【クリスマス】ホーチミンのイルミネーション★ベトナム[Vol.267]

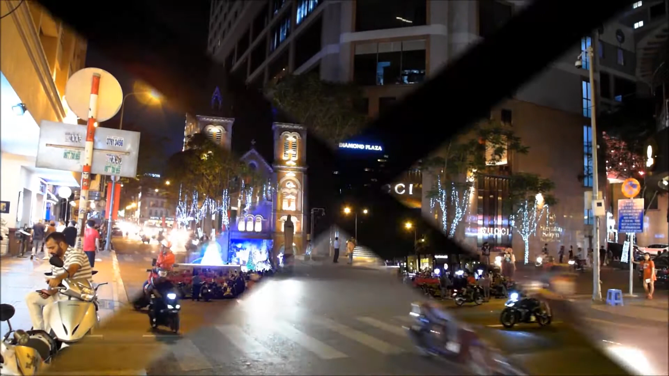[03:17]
こちらはサイゴン大教会です。右側には